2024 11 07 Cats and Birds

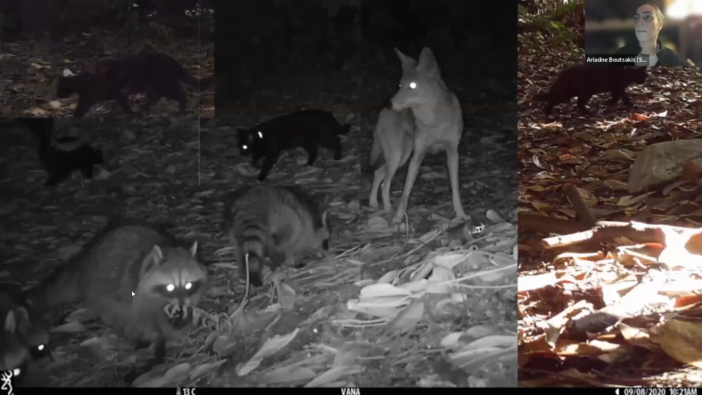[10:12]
This is just a really interesting picture that we created. It was collected from the Vancouver Cat Count. And it's just a collage of images collected from one trail camera at one location, but at different times during the day. So it just shows you how cats share spaces with urban wildlife, like coyotes and raccoons and skunks, and how their proximity lends to the risk of predation and disease transfer and other risks.